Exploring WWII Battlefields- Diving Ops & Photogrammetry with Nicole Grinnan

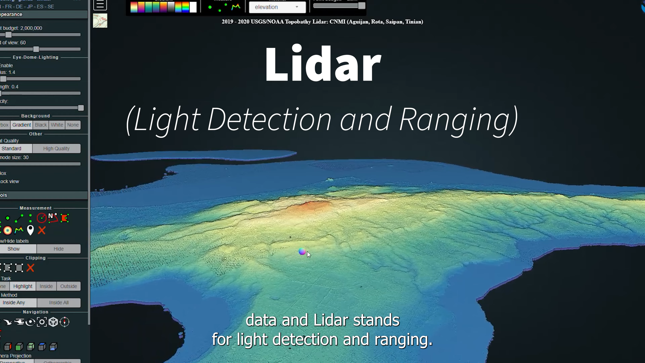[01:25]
And this LiDAR data is collected aerially and it penetrates the
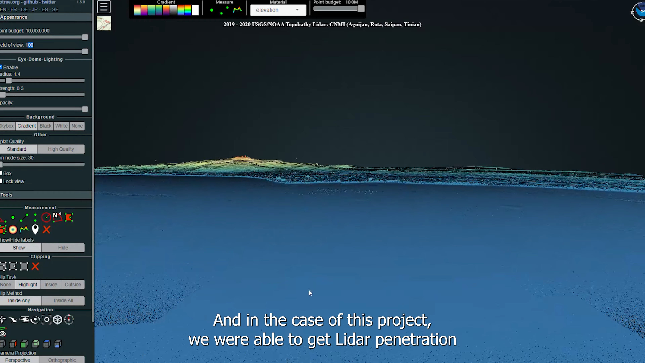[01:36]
And in the case of this project we were able to get LiDAR penetration down to about 150 feet.